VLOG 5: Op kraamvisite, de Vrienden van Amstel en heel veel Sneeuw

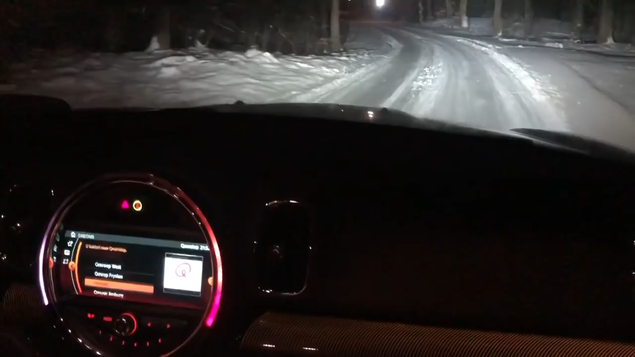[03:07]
Kijk, want nu gaat hij al wat aangeven met een geel lampje. En als ik dan rem, dan gaat hij heel hard. Kijk, kijk.
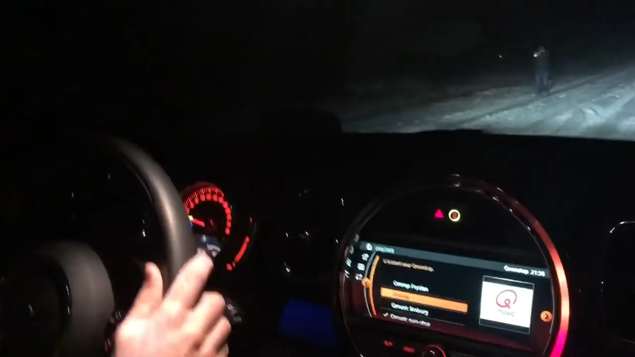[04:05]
Wat? Je hebt groot licht aan. Oh, ik denk wie gaat daar nou lopen?